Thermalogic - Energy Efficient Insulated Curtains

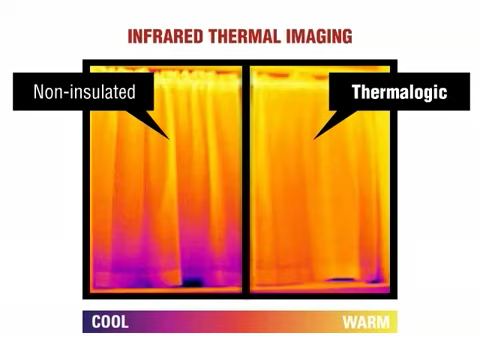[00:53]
illustrate Thermologic's cold air-blocking abilities. As these dramatic images show, Thermologic curtains have a significant ability to impede cold air from antioxidants, entering a room, thereby lessening the load on that room's heating system. On the left-hand side, the large purple area is evidence of cold air entering the room in which the non-insulated curtains are installed. On the right-hand side, the Thermologic curtain is blocking almost all of the cold outside air,
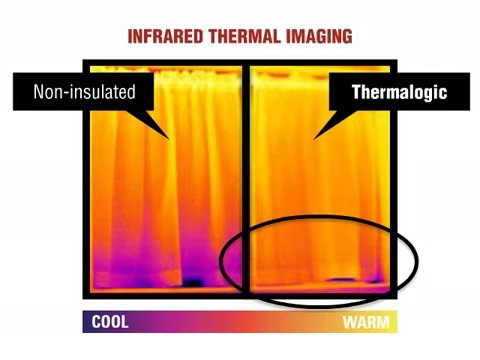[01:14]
which means that the room in which it is installed requires less energy to heat.